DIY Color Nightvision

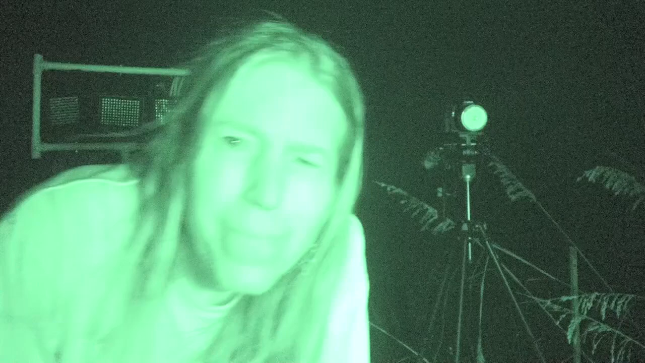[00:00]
I'm going to show you how to make a video at night but not like this. This is infrared video and I'm being
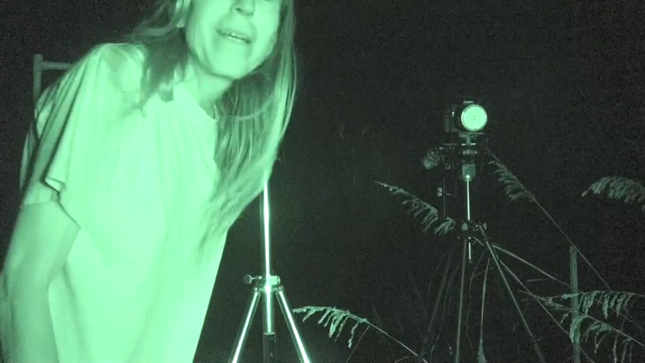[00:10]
illuminated by a pair of infrared floodlights similar to the five in this rack.
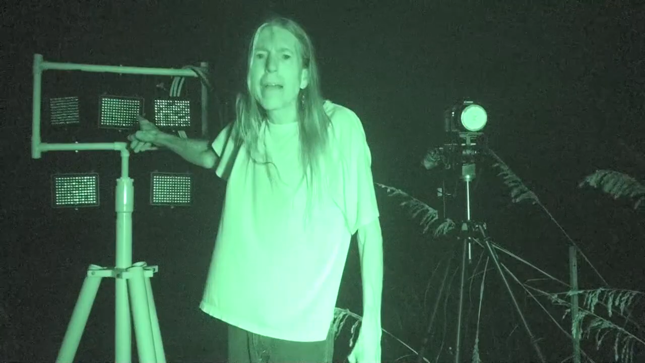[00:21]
This rack will let me illuminate an area about the size of a basketball half-court. This is what I started with originally but now I've got a better way. I use this. It's a digital single lens reflex camera. You don't need a very fancy one. I got this on eBay for $200.
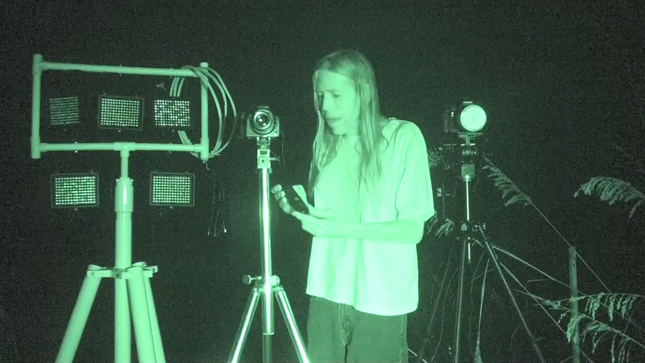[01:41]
and they're about $30 on eBay. What I do is I set the camera to its maximum sensitivity,
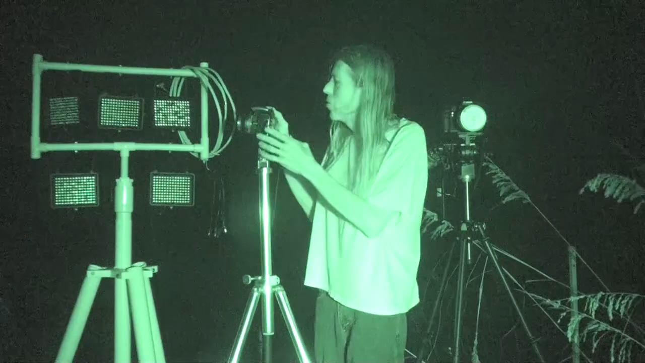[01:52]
1600 in this case. I set the aperture to its widest point and I take test exposure until I find a time exposure long enough to let the landscape be lit up like daylight using available starlight or moonlight. This is a Canon 5D Mark II.
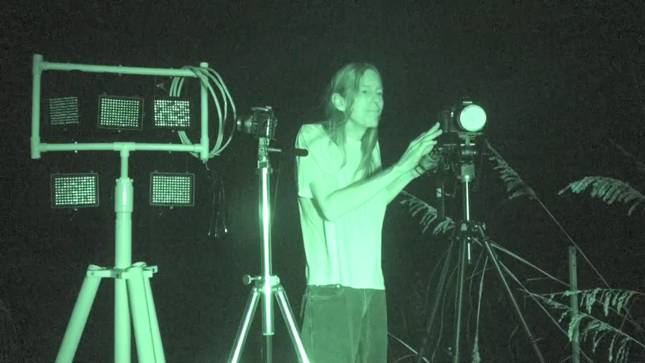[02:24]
It has a sensitivity about eight times as much as this which means that in the same amount of time this sucks up eight times more light. It allows me to take shorter exposure. I've also equipped it with a telescopic lens, 135mm focal length f1.8.